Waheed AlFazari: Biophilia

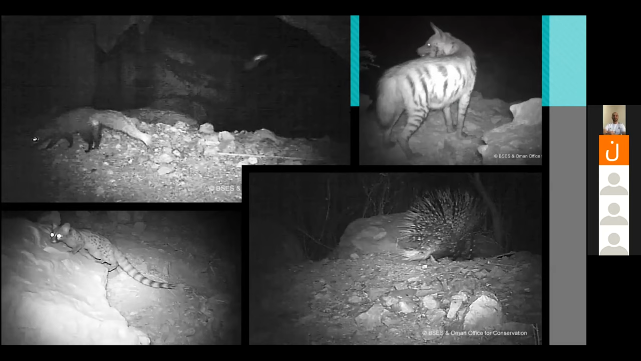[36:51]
وخلاص لكن يعني ك ممتاز ممتاز جدا ممتاز جدا حد كتب في الشات تيمون تقريبا صح هو من عائلة تيمون بس ما تيمون بالضبط هذك بيكون اللي هو المنقوس المنقوس من عائلة تيمون لكن مش تيمون والأخير بيكون الرباح المخطط كل هذه الحيوانات